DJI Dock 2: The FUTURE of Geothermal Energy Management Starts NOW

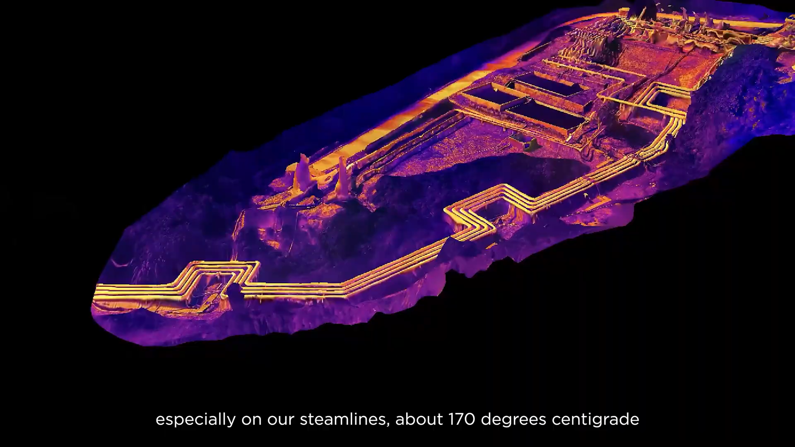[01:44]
Especially on our steam lines are about 170 degrees centigrade.
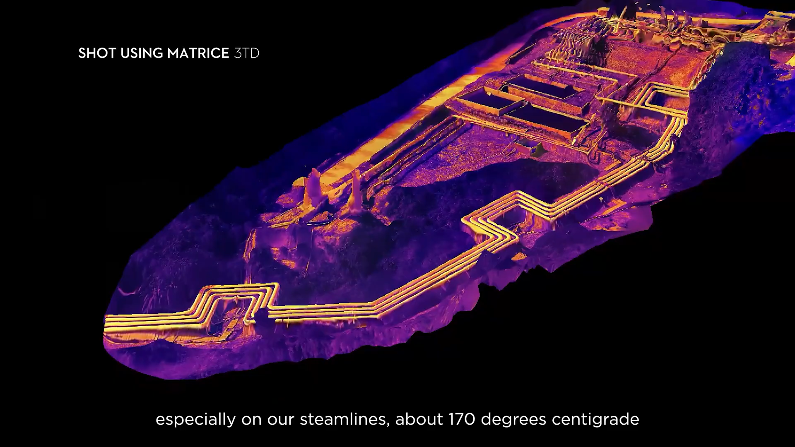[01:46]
So if you touch it, you definitely got that burn.